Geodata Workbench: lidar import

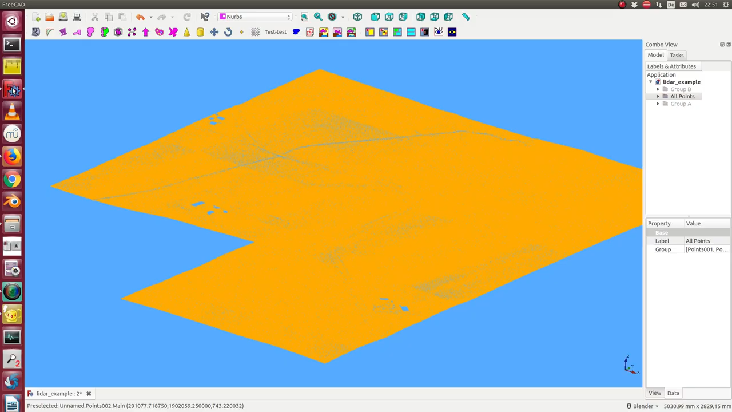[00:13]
demonstrate how I can use the data. I have imported data here and I want to display something and then the second part I will show how I import data using the geodata workbench.
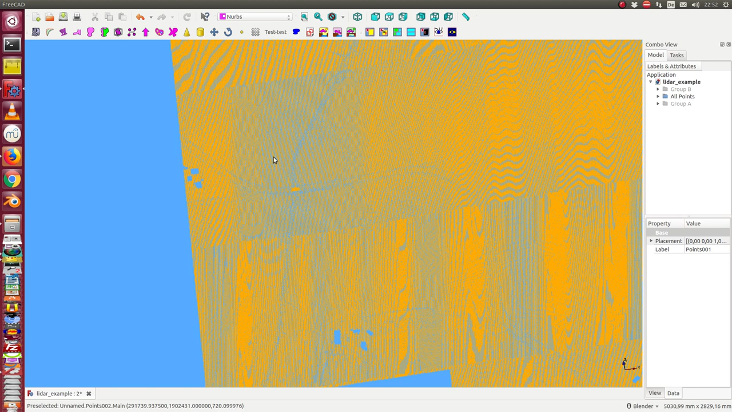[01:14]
In all this area I can select a sub area to calculate the surface in this area. I cannot calculate the whole area because this is very intensive to calculate and we do not want to run the computer only to get a large surface what we do not need. I have two examples.
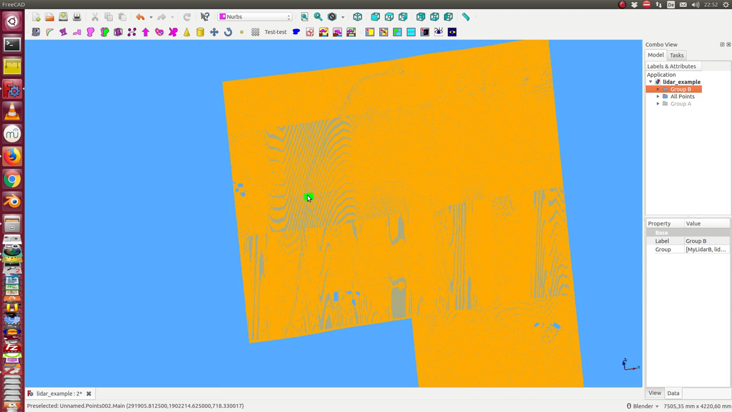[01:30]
One example is here the crossing and the other example is here in this area. Let's start with this one. So I hide all points and I go here.
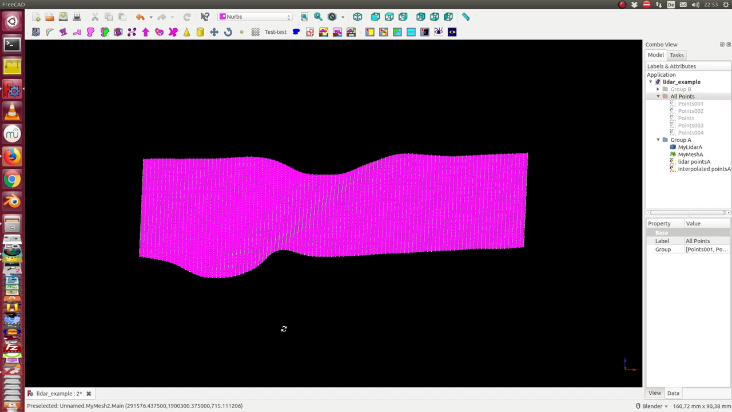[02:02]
In this case it is a mesh. The calculation of a mesh I have seen is about 30 to 40 times faster than to calculate a NURBS.
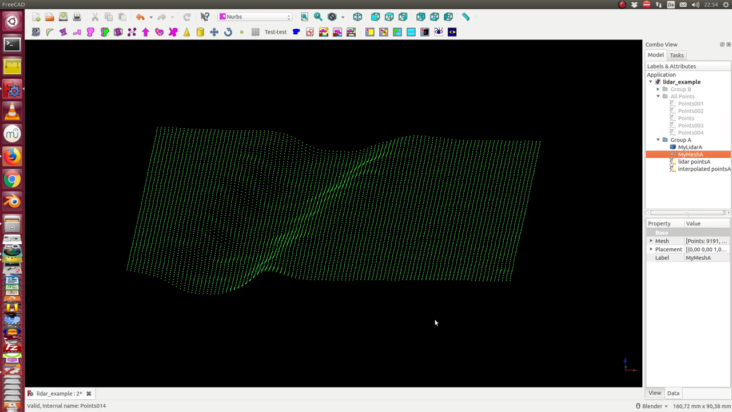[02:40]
So I hide the map the mesh and here I see two point clouds. One point cloud is the leader data set. These are the method points and we see we have here some gaps and this data are not in a good ordering. We do not have something like a grid so I use Skipi to interpolate it and in this case I get an interpolated point cloud.
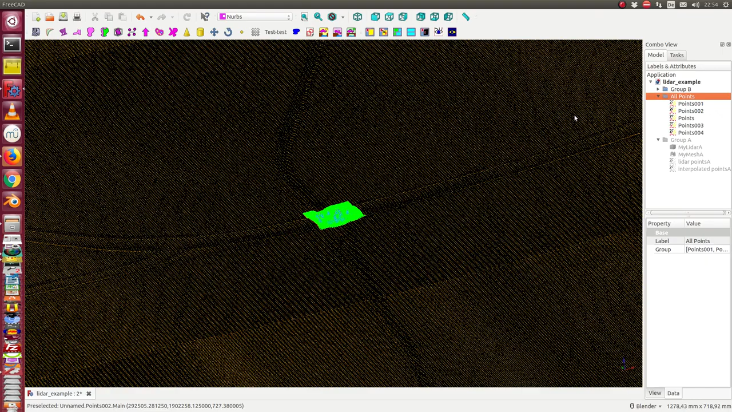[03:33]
This is here. I still display the whole scenario. We have here the crossing and if I zoom into this area I see some interesting things.
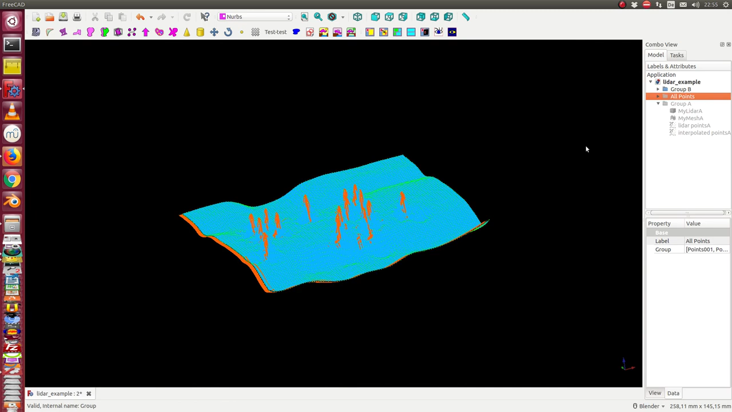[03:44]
I don't know what is the reason that we have all these peaks here but we have
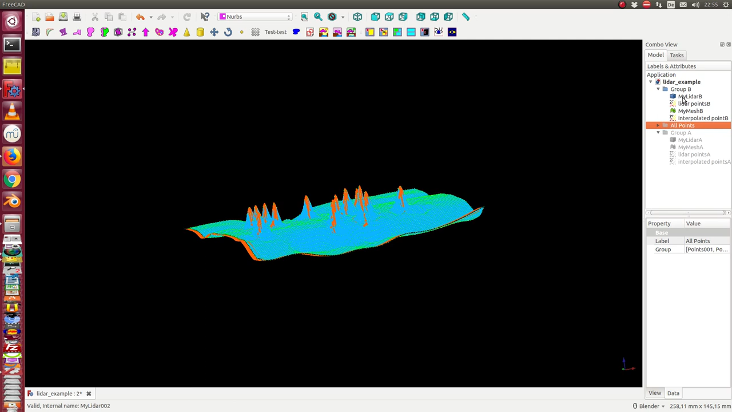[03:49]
here we can hide it. We have here the mesh and we ask why the mesh has this surface.
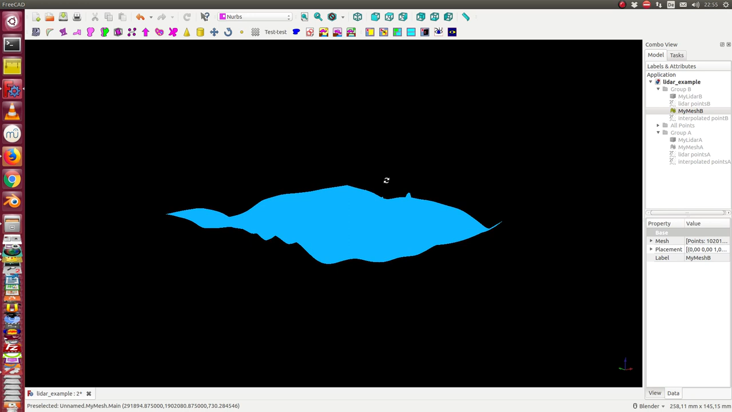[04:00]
So we look at the later points and so we see we have here the ground and here exactly over the crossing. The crossing is here.
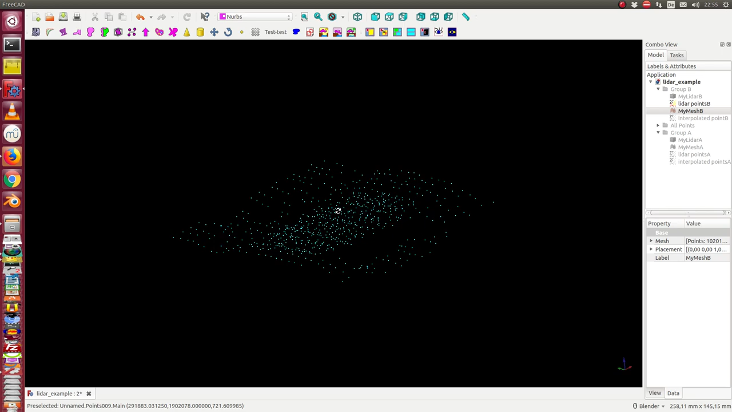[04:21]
We have some points here in the air. I don't know know what is the meaning of the point. Maybe that is smog or these are animals or these are trees. I don't know. But if we have this data and we do not use noise reduction
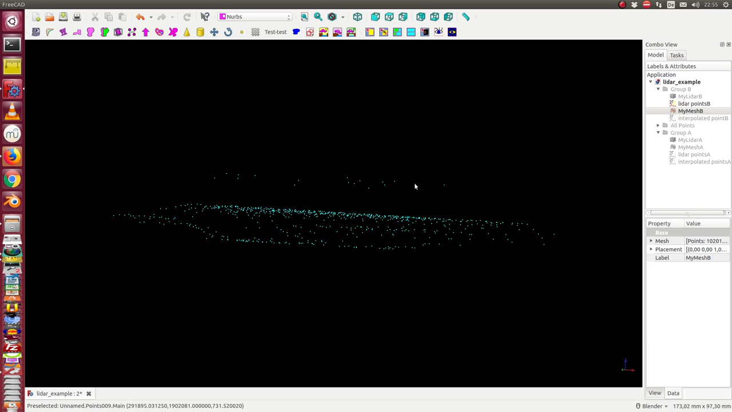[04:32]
algorithm we get an interpolated point set which looks like this.
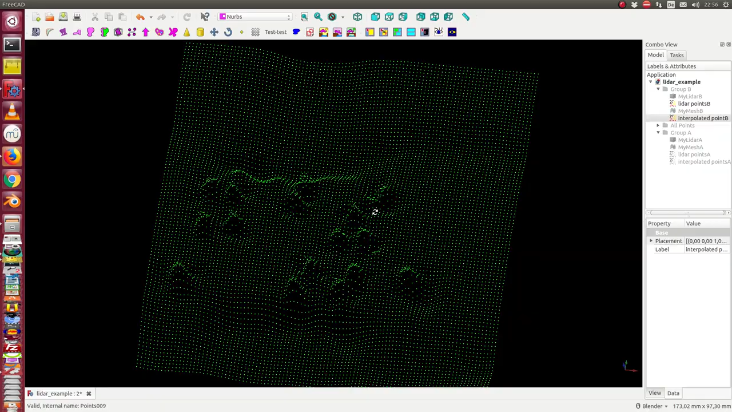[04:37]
And from this point set we get the
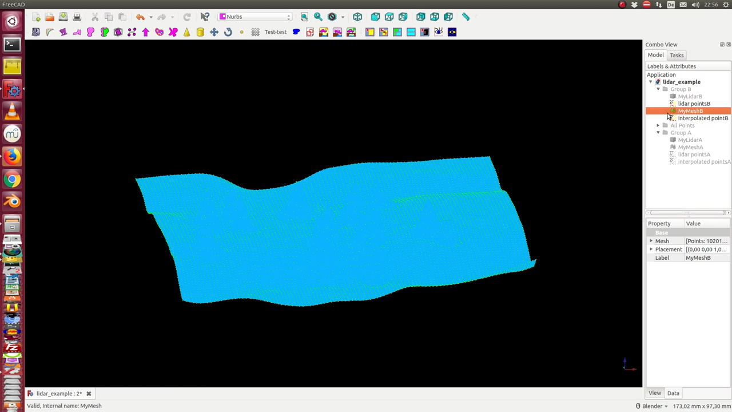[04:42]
mesh and we get the NURBS. The NURBS surface here in this case we see the difference between blue and orange.
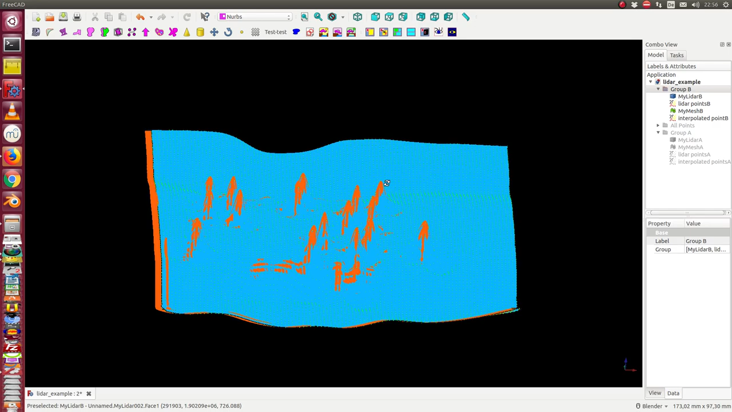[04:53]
orange is the NURBS and blue is the mesh and when I hide the mesh I see the NURBS surface here.
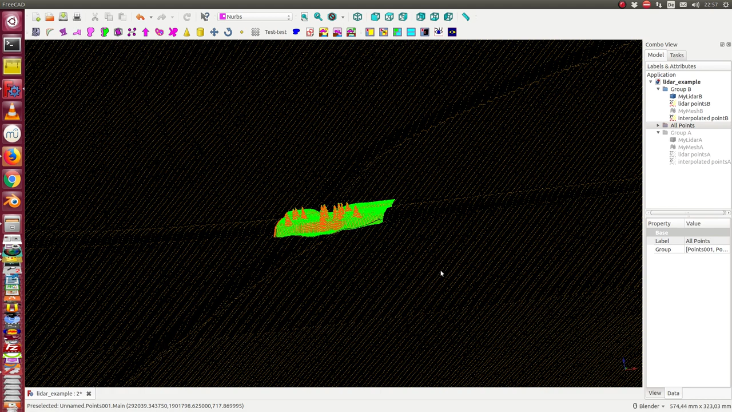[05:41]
And next demonstration is how I import the data.
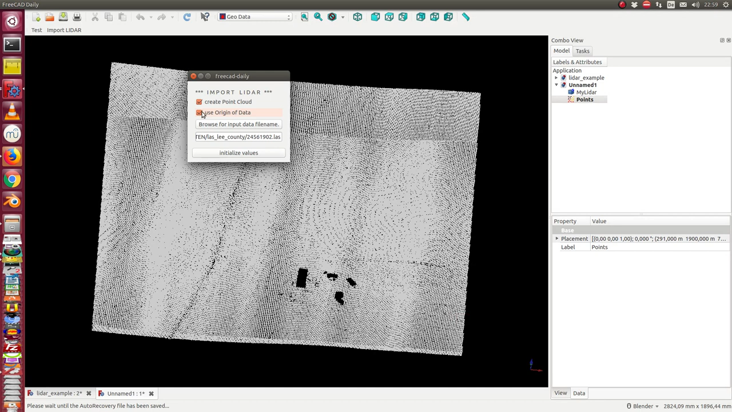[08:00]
And now we do the same. And it takes some time to load the point cloud. The later object is very fast created.
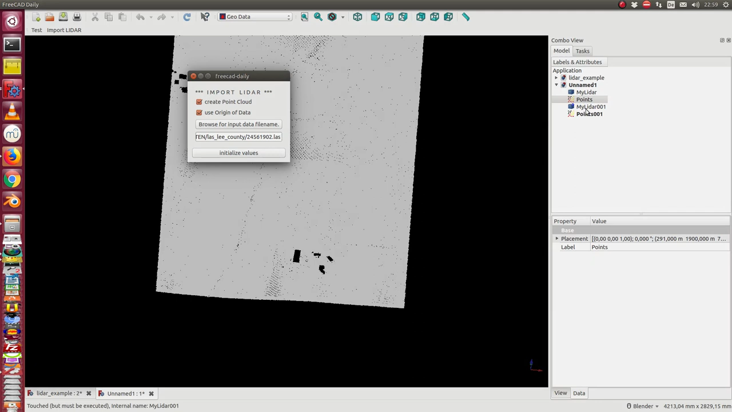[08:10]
So now we have same here. I can hide and unhide the point clouds. And now I go to the data object. And here I have some parameters. The first parameter is what do I want to create.
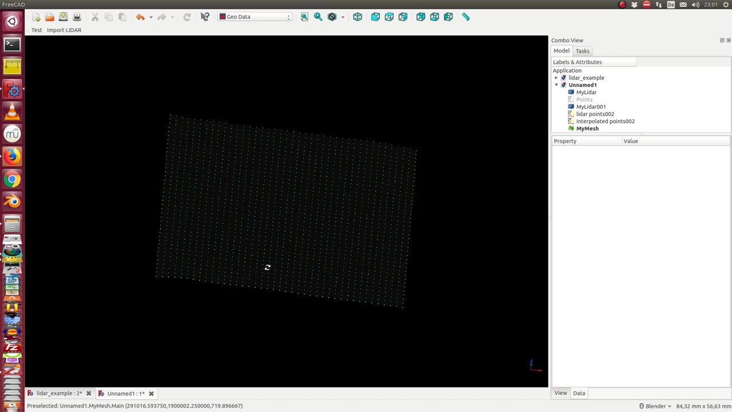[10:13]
So now we have here once again something. We have the data point set.